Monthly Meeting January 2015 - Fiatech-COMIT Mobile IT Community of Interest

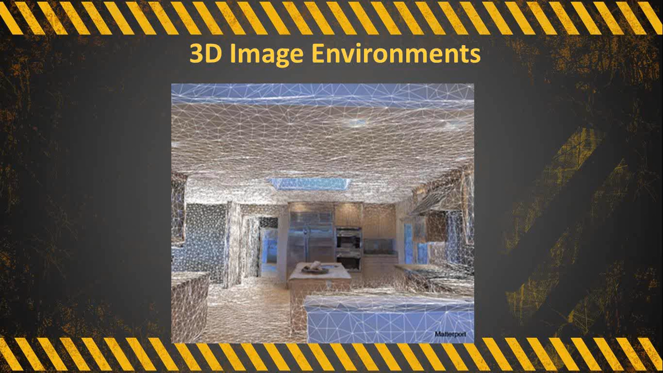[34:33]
generally you have a, we're adding a, almost like a blanketed shell over top of the wire frame itself. And it is a combination of using point clouds and things like that. But more important is, you know, when we start to add realistic images.